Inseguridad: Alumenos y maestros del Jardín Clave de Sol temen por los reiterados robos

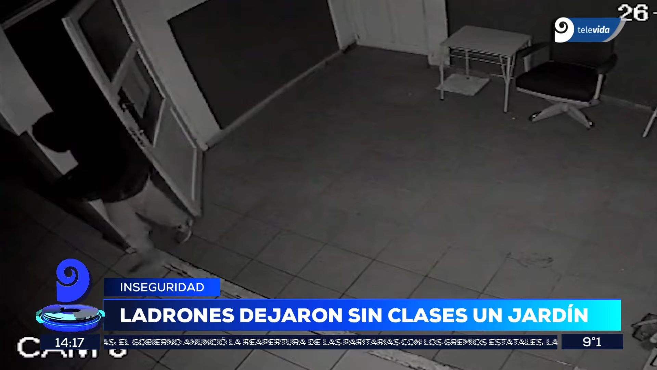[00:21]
El hecho ocurrió, según lo hemos visto en las cámaras, el día domingo en la madrugada, aproximadamente a las 2 y 10 de la mañana.
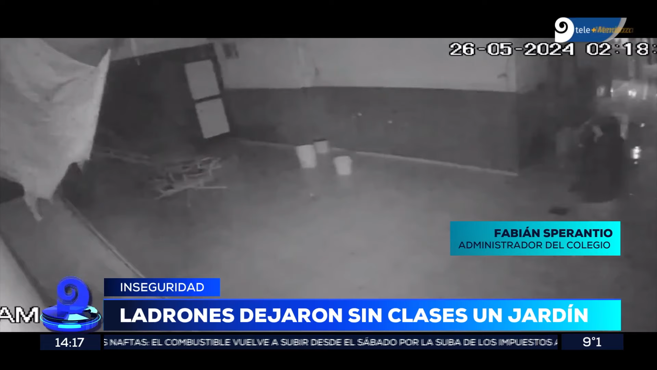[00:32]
De esta forma los delincuentes ingresaron al Jardín Clave de Sol por la medianera de la casa contigua, que estaría abandonada.